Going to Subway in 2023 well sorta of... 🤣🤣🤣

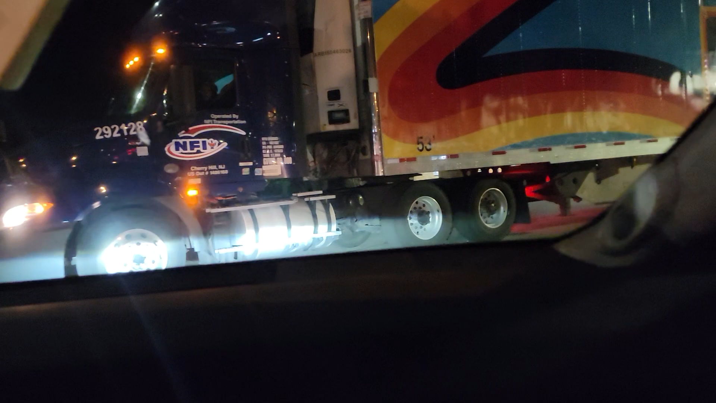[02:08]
move out of its freaking way but we're going the other way